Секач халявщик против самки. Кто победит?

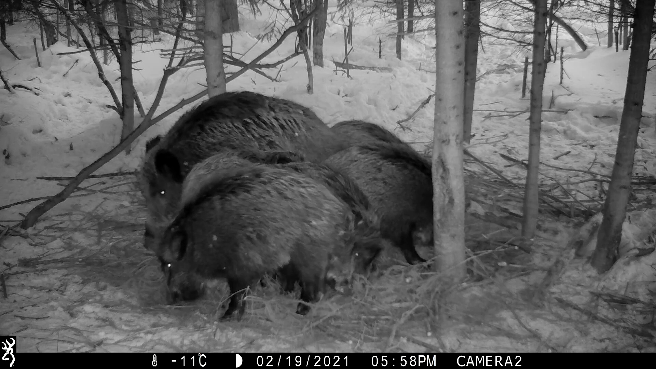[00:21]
Ради поросят самка готова вступить в драку с любым. Но есть тот, кому противостоять она не может. Секач. Самец дикого кабана. Самка рычит и предупреждает, что будет драться.
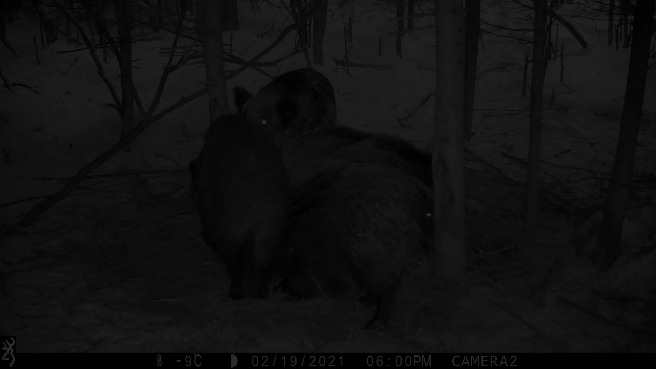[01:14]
Секач победил. Ему всего три года. Самка не оставляет попыток выгнать Секача. Но он решил, что будет спать здесь.